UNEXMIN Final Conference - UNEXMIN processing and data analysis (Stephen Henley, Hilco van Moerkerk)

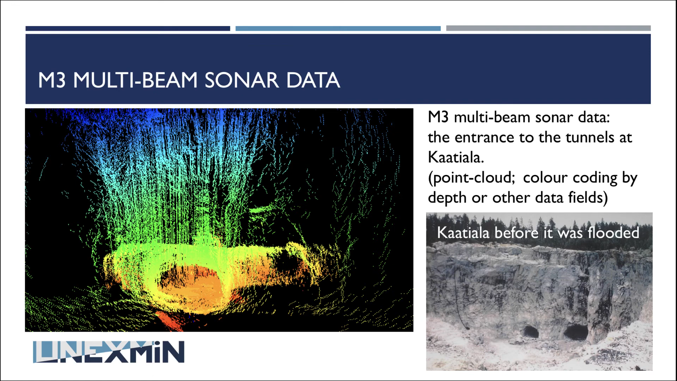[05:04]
So you can see that the opening on the plot on the left matches the right-hand opening in the photo. Structural geology, based on point cloud data,
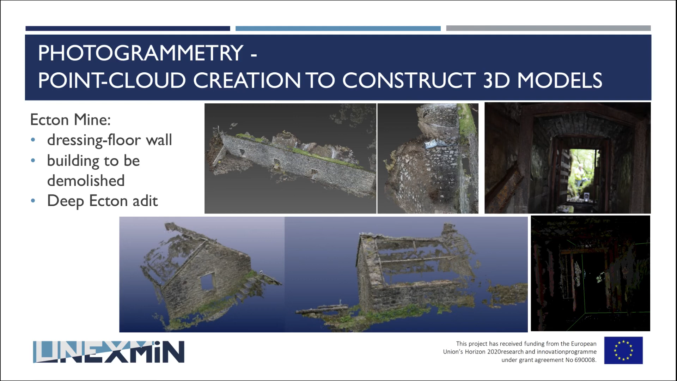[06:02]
But we plan to persevere with that. We'll carry on in the UNEXUP project, and we'll try to make this work, because it's a very easy way of producing good point clouds, which are linked back to the original photo.
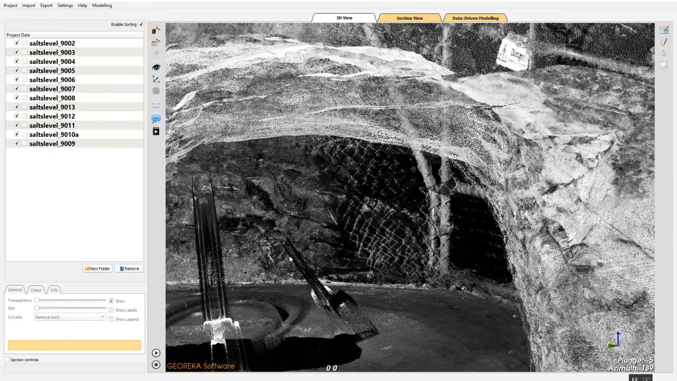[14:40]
So if you have 40 million points for the type 8, 320 byte of data, type 3. And that's just for one of these subsets.
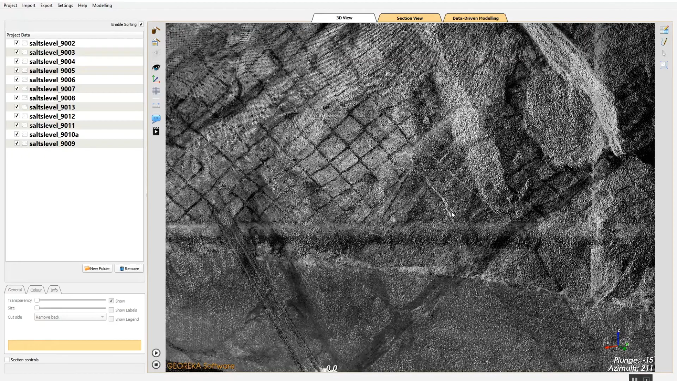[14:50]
And so we needed to figure out how we could progress it and make it suitable in such a way that you can actually use it.
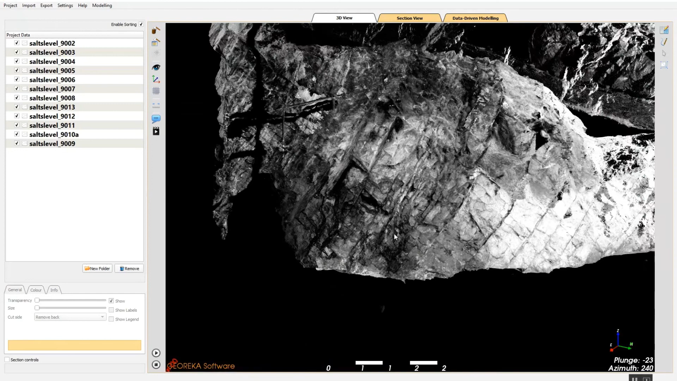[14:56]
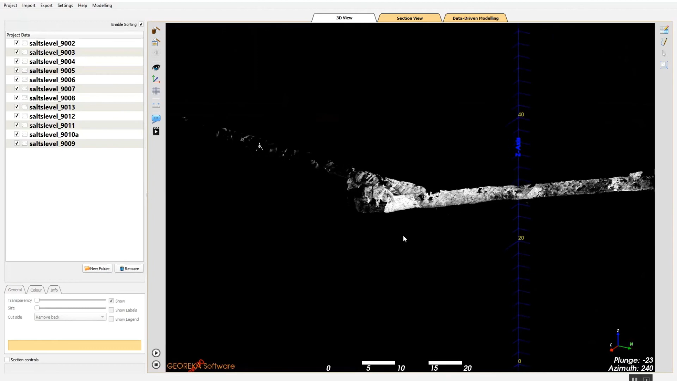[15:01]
So we've now managed to include the process within the modeling software.
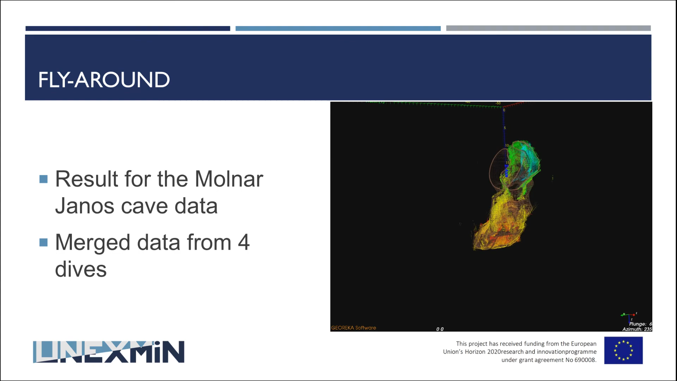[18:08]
So here you see the merged data set from those four missions all into a single data set.
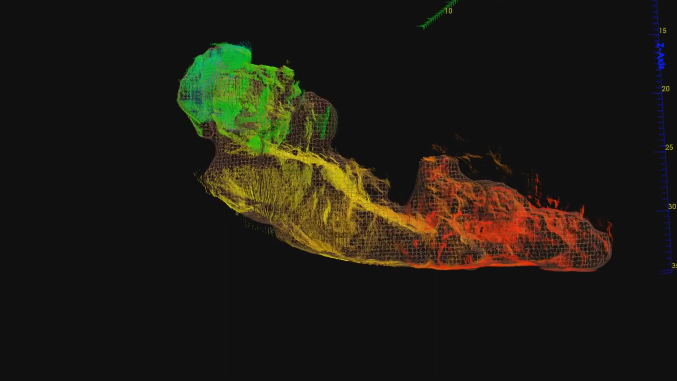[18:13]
And once it's been in that single data set, I'm not sure if you can really see it.
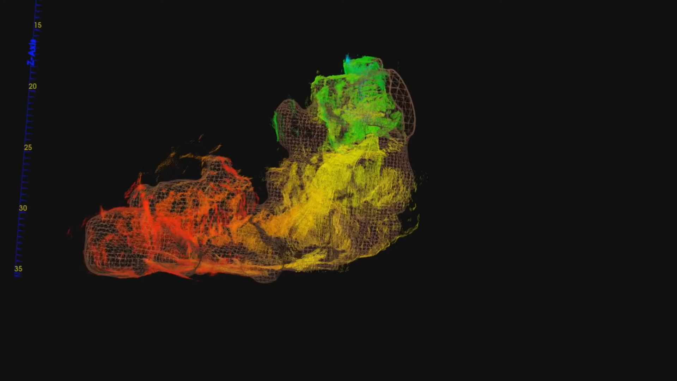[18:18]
But there's like a triangle in the surface that will fit through it. I'll show you a better example in a minute. And I'll show you also why that's important. So here, the same point cloud on the right hand side.
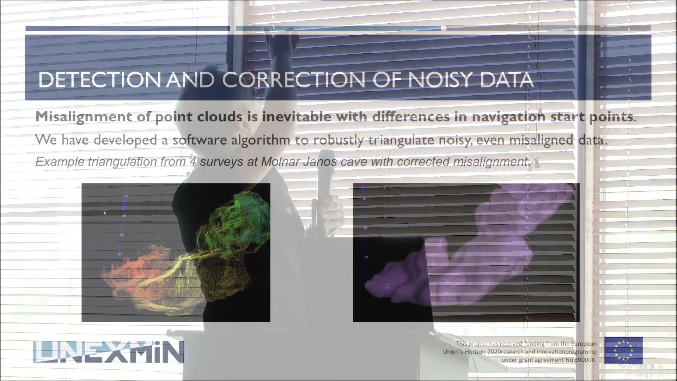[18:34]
I hope it's a bit visible. You can see the triangular surface that we've managed to create from it. A lot of people think that it's quite trivial. I can show you it's not. When you're just having points in space, you don't know what's a boundary,
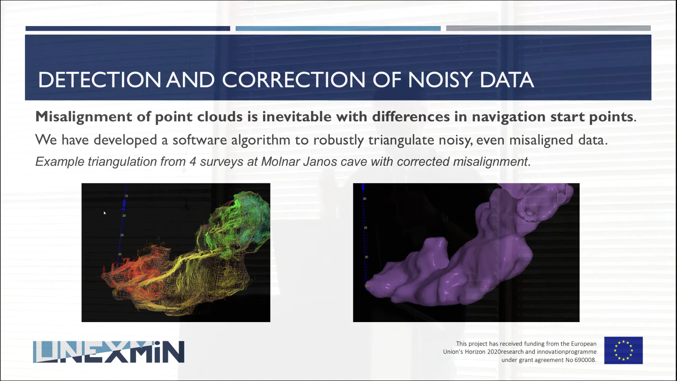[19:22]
You point that to get a rough shape. Create a very simple surface through it. And then you start using that surface to go into more detail, as it were.
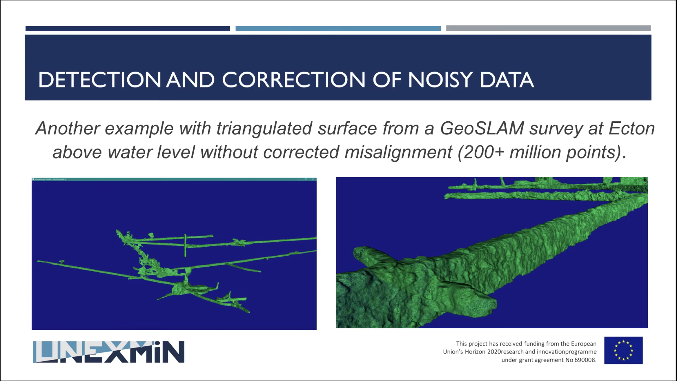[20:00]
But the system that we've developed was robust enough to actually triangulate it. So there was a data set with about 200 million points that we've managed to create a single surface from. And finally, I'll show you what we can do with that. Because in this example, on the left, this is an unrelated example.